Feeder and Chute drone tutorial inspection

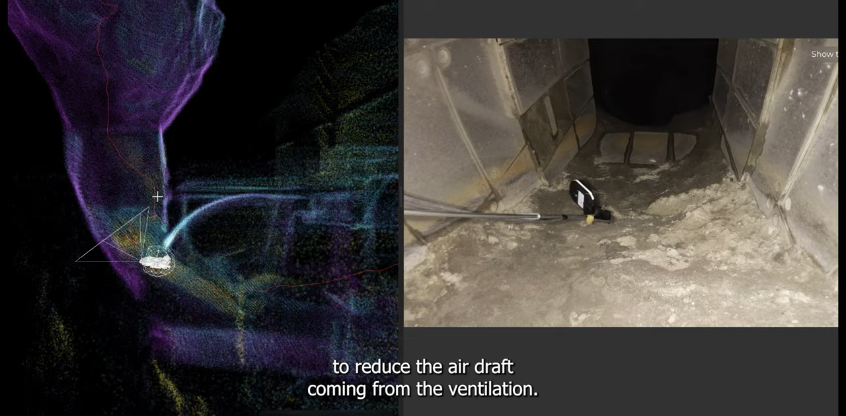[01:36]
If the feeder is underground, in some cases it might be possible to reduce the air draft coming from the ventilation. But anyway, you will most likely experience some wind perturbation at the narrowest part of the feeder.
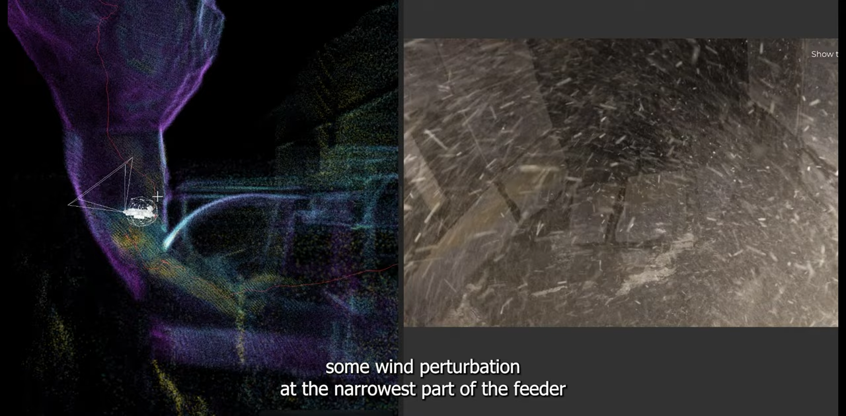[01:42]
That's where the protective cage of the drone will be useful.
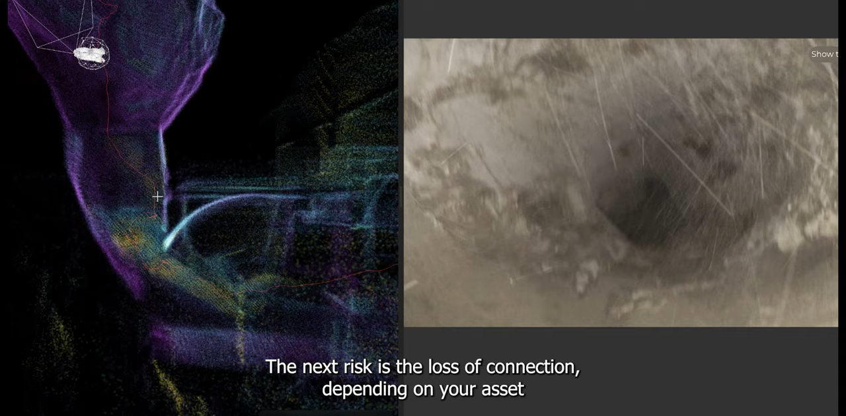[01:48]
The next risk is the loss of connection. Depending on your asset and how far the pilot will be, you might want to use the range extender. The last risk is to get stuck in the narrowest part of the asset, which is most of the time the connection from the chute to the feeder.
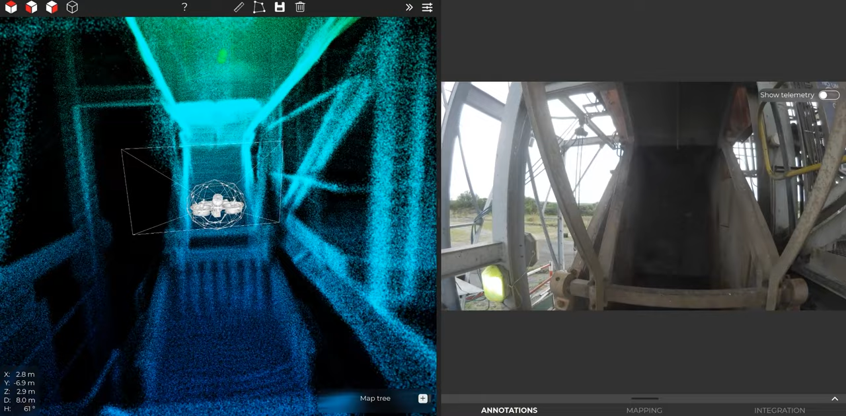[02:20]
Before flying in the feeder, as it is a narrow passage, I am placing the drone sideways to allow the lighter to send beams far inside the feeder.
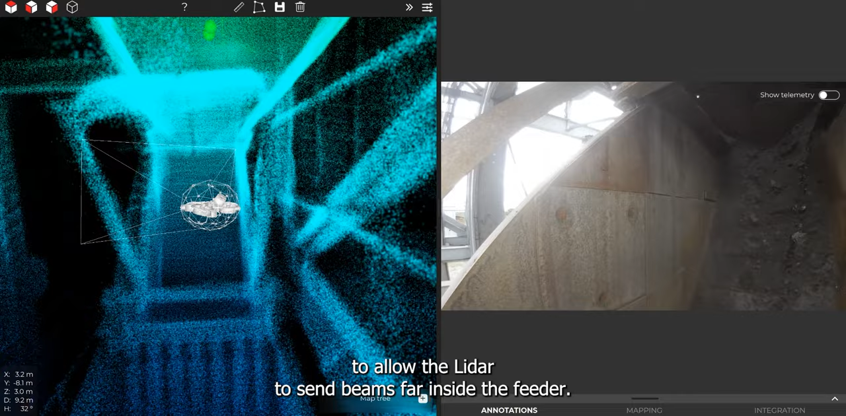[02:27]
I am careful not to stare right under the feeder to avoid falling rocks.
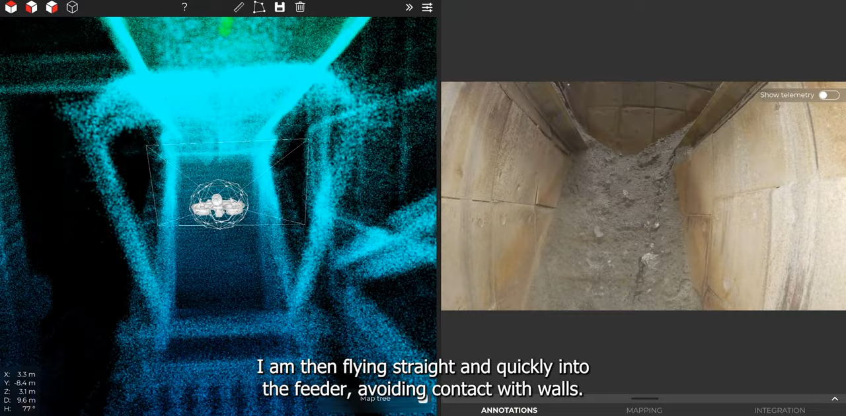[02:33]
I am then flying straight and quickly into the feeder, avoiding contact with walls.
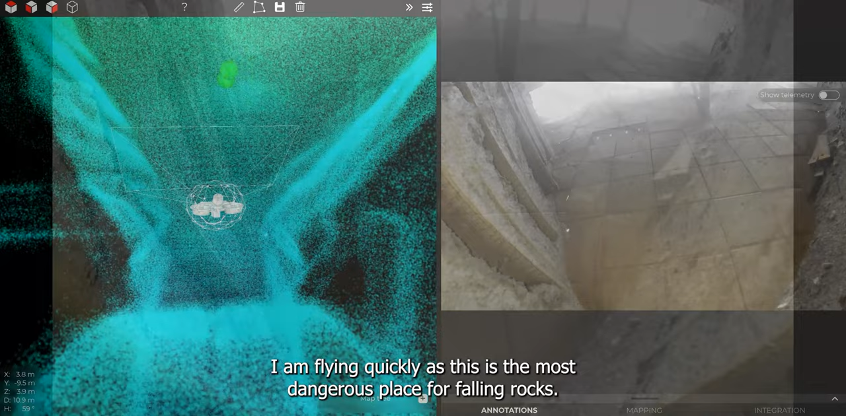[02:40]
I am flying quickly as this is the most dangerous place for falling rocks. After gaining a couple of meters in the feeder, I will do a 360 degrees turns in the middle of the feeder.
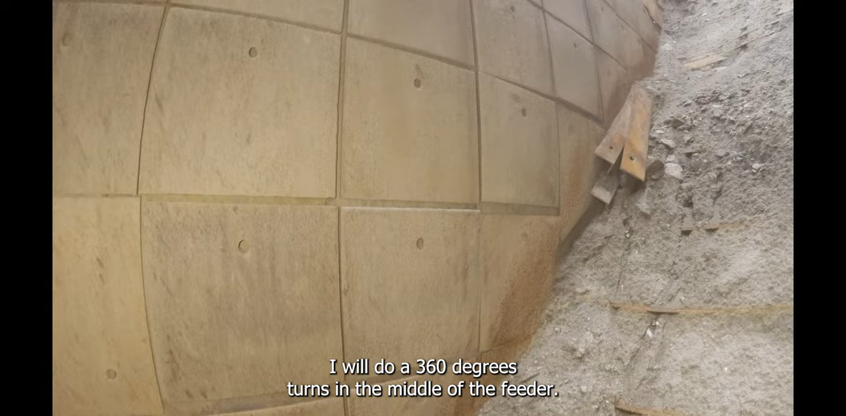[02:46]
The purpose of doing frequent 360 degrees turns is to
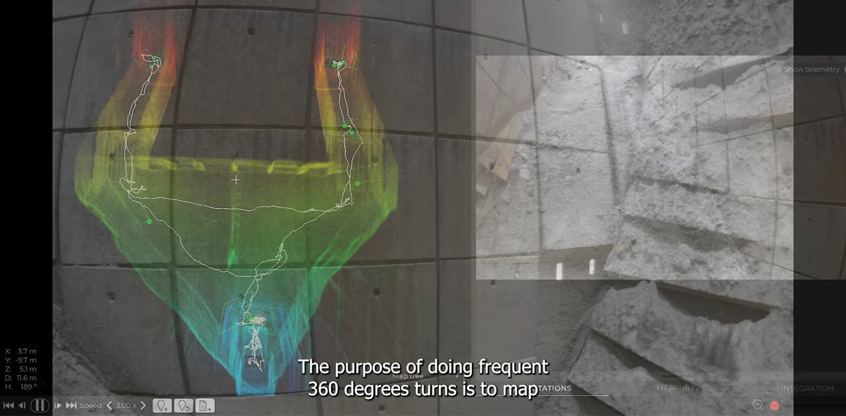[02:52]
map the area around the drone properly and avoid holes in the point cloud.
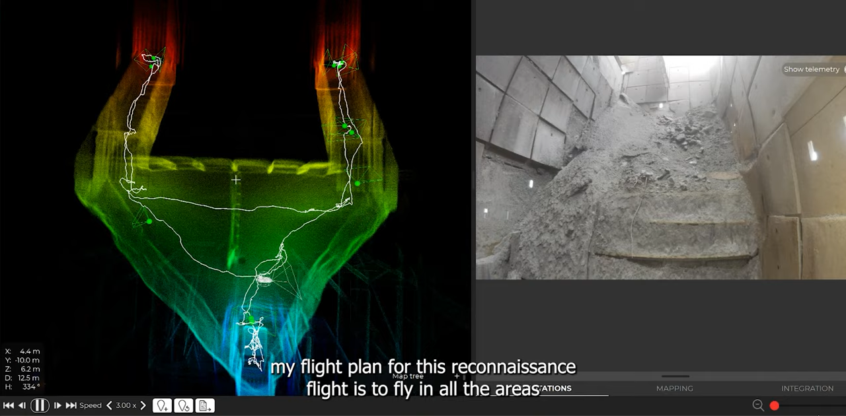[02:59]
My flight plan for this reconnaissance flight is to fly in all the areas of the feeder, starting on the right side, and then fly out.
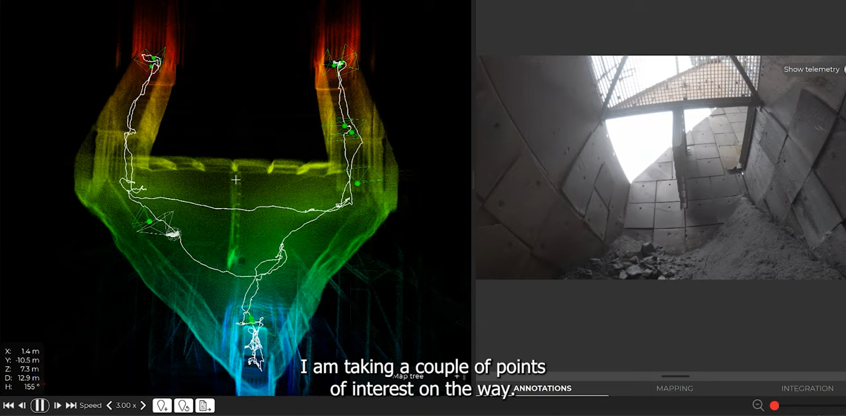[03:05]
I am taking a couple of points of interest on the way when I am seeing missing refractory plates. I am staying inside the structure of the feeder as it is a windy day,
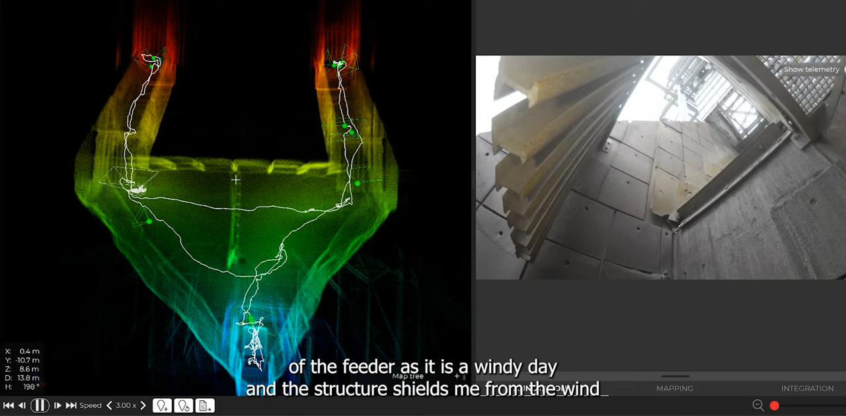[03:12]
and the structure shields me from the wind.
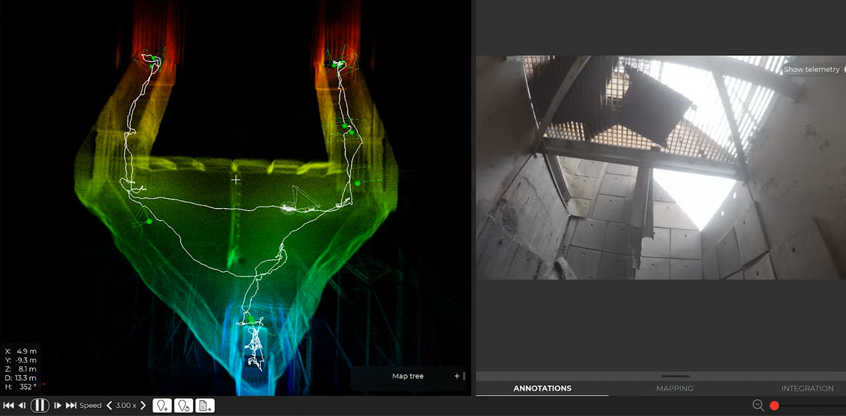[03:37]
On my way out, I am again flying quickly through the chute and landing.